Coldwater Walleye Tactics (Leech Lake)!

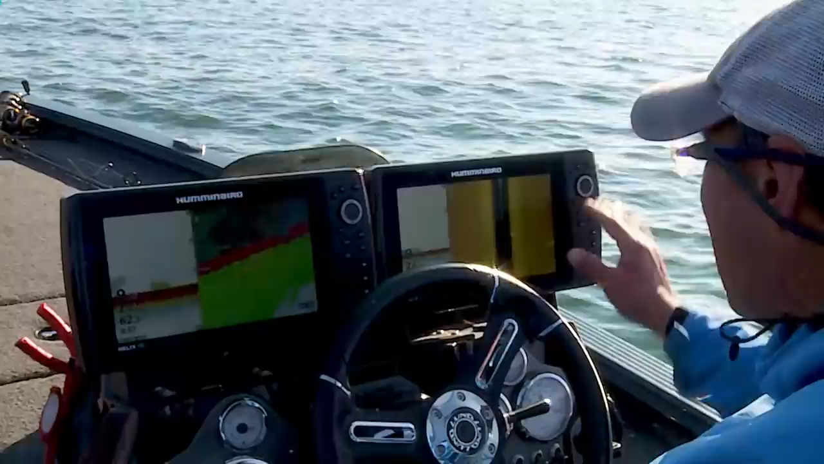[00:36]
everything from angling technology selective harvest as
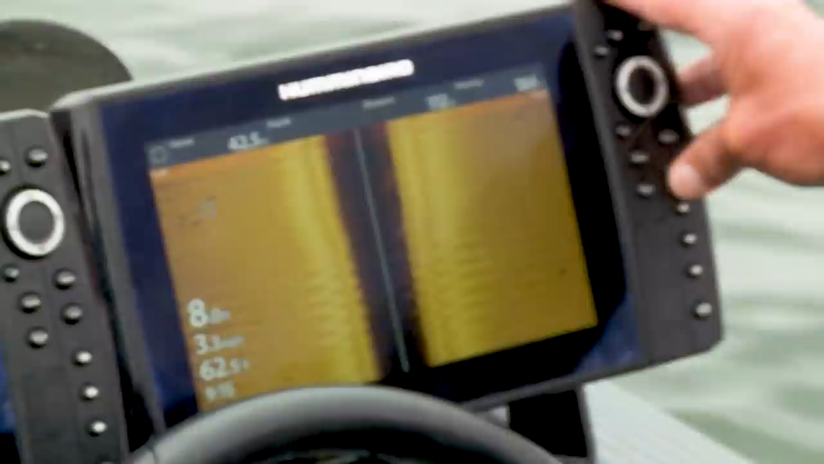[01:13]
are spread out and they're in small pods of fish it wasn't that long
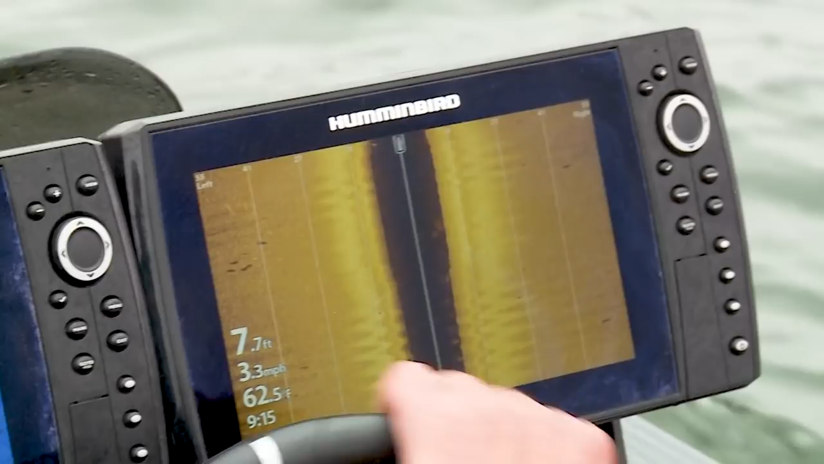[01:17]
On screen: depth 7.7 ft, water 62.5°F, speed 3.3 mph
ago when before we even had side imaging they were sort of hard to find these fish you'd randomly get up
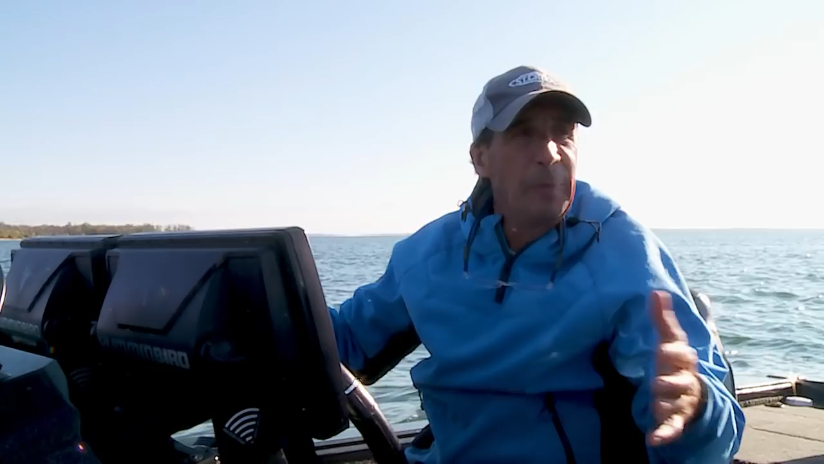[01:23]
and you'd bounce through them and it was really even hard to see them on 2d sonar because the fish would spook away from the boat but today with technology we can drive over these flats I'm looking and around the boat 65 foot that way 65 foot that way and
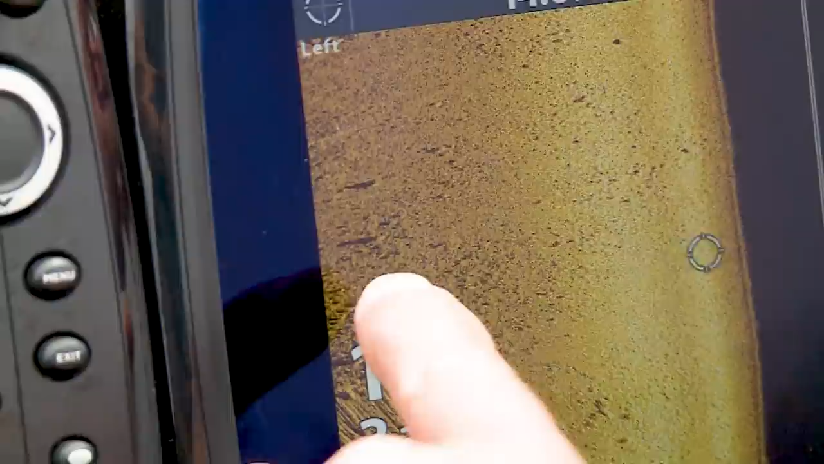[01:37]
I could just literally drop coordinates on these isolated schools
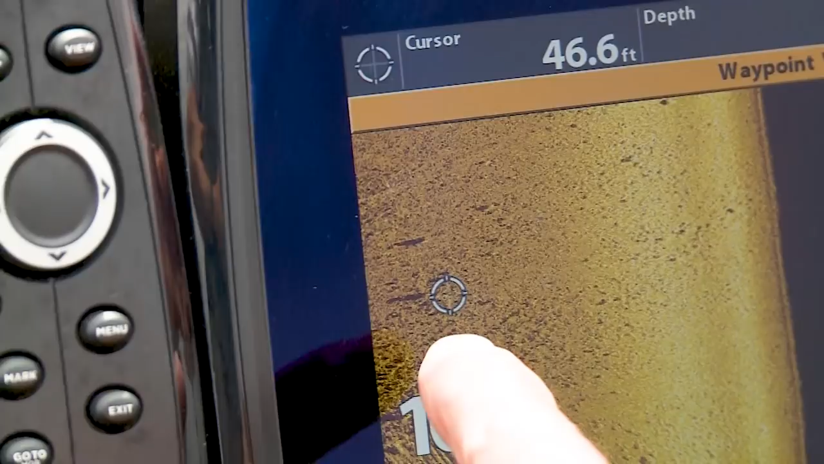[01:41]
of fish and then what we're gonna do is put the trolling motor down and fish right through and
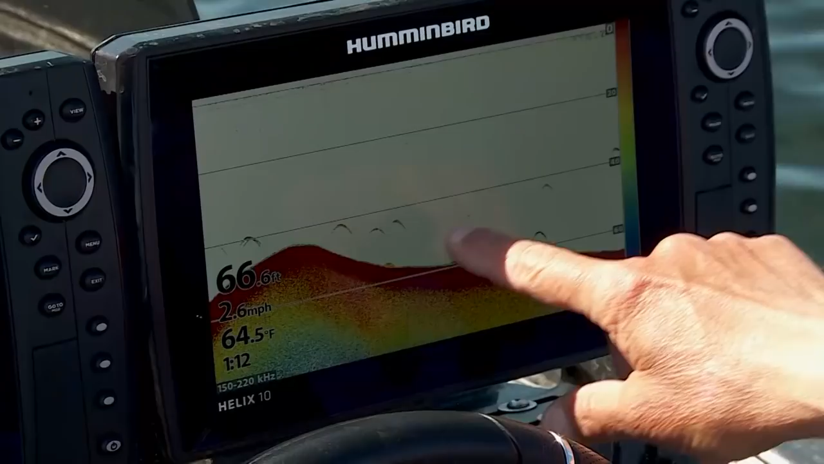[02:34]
On screen: depth 66.6 ft, water 64.5°F, speed 2.6 mph
was 2d sonar and then we went to
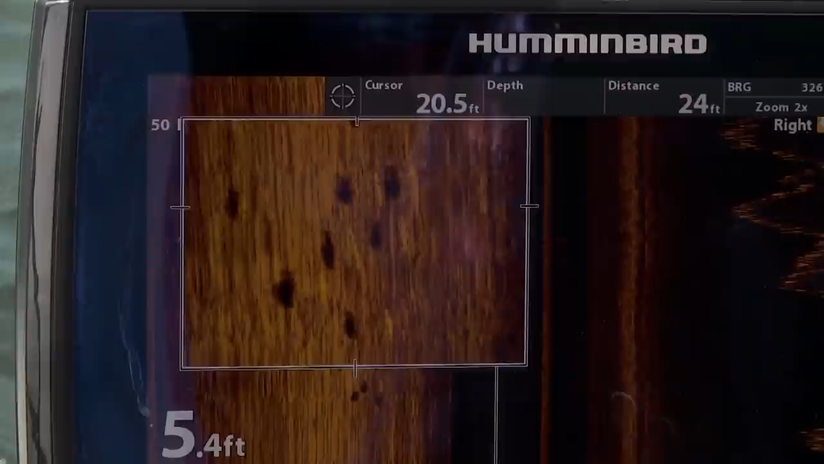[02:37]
side imaging which gave us enabling us to to have a wider perspective as we're moving and
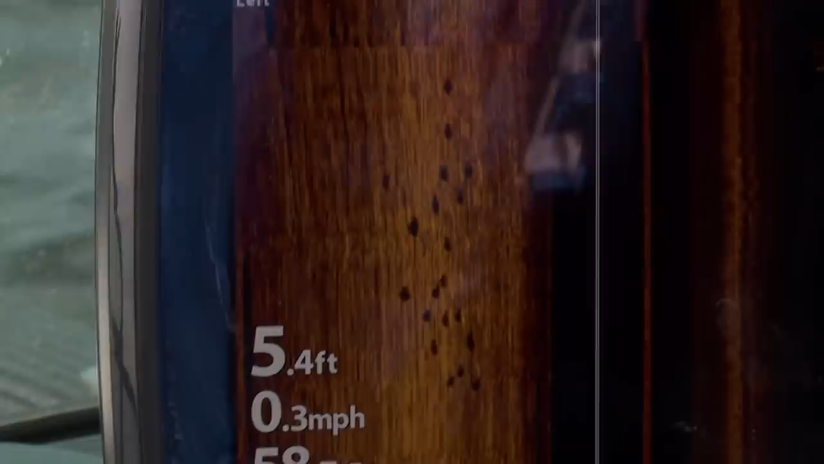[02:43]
On screen: depth 5.4 ft, speed 0.3 mph
trying to find fish there they are there's a whole bunch of them right there and then you've actually come up with down imaging in this new latest this forward looking sonar is just it's amazing in the fact that I don't
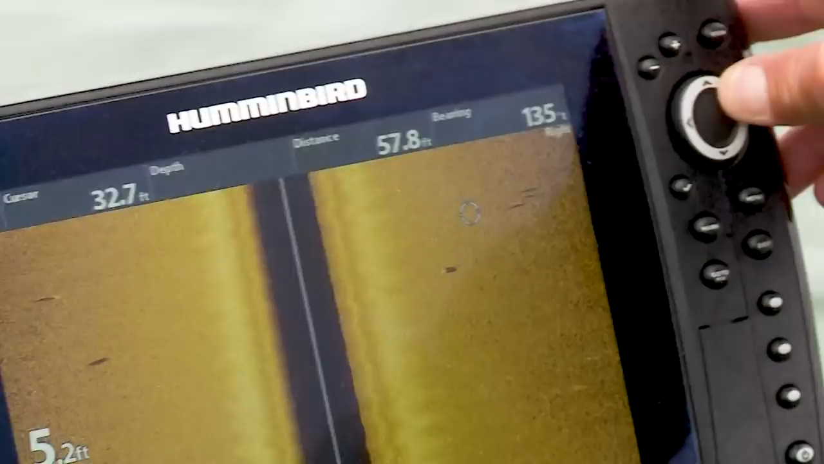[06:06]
there's another school right there James huh mark mark save another waypoint there's another school yeah that's right you know James's
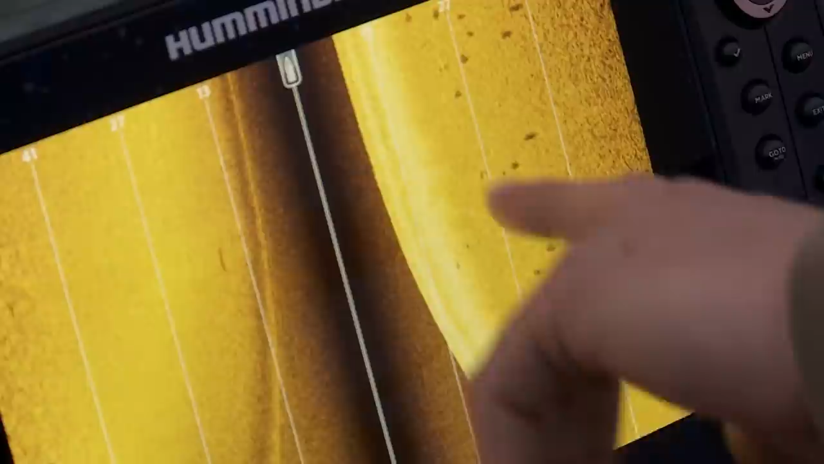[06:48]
giant schools of wildlife there's probably 30 fish right there there's another it's another five or six there there's
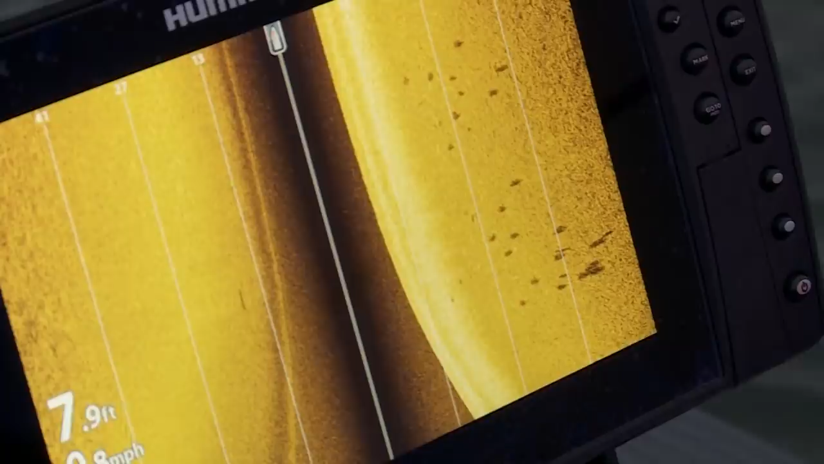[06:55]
On screen: depth 7.9 ft
five or six there that's you know what side imaging can do you get up on these big sand flats and it's amazing I think mr.
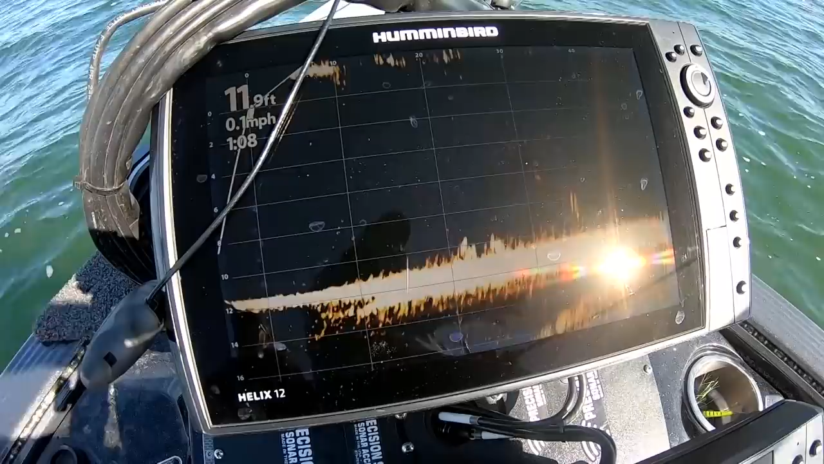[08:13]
On screen: speed 0.1 mph
moving along and as we're moving along I'm intermittently taking the trolling motor and sweeping back and forth like this and isolating where